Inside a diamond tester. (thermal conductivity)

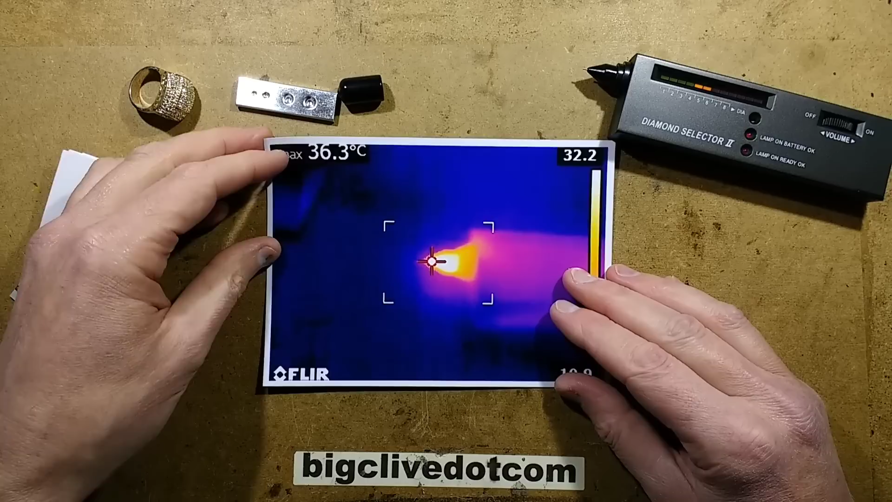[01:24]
On screen: max 36.3°C
showed that the tip after stabilization came to about 36 degrees Celsius
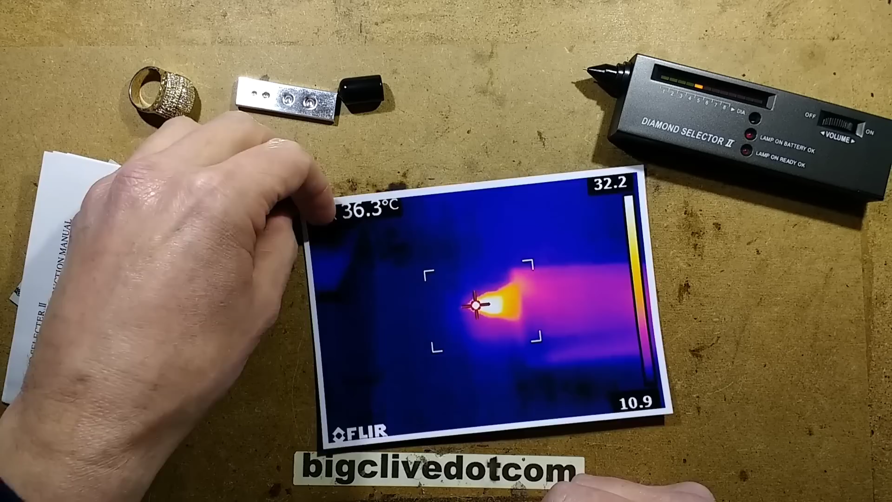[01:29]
On screen: spot 36.3°C
and it turns out that the main thing way these work is that they detect